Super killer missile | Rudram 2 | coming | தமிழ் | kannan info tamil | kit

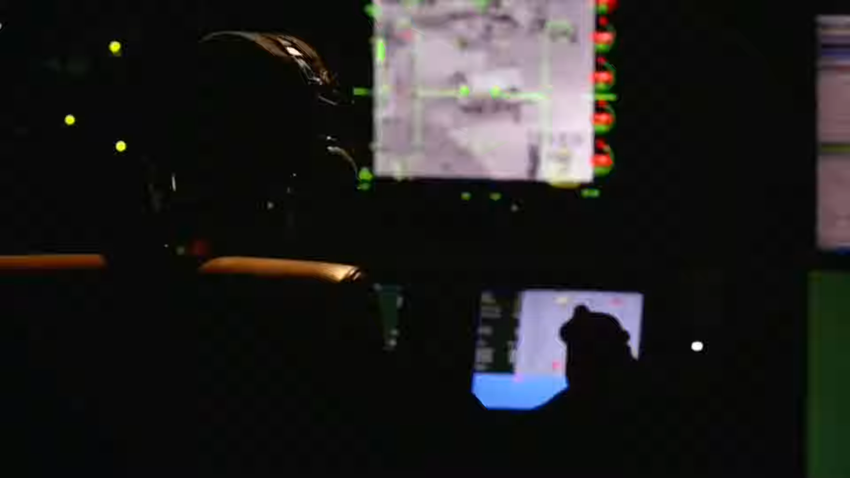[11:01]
சொல்னு அப்டினா லேசர் தார்கெட் டைட் டெசிகணேட் ர் அப்டிங்கர் ஒரு சிஸ்டம் இருக்கு இதைப் பைன்படுத் தார்கட்् Short எவளவு தூரத்த Lilly interventions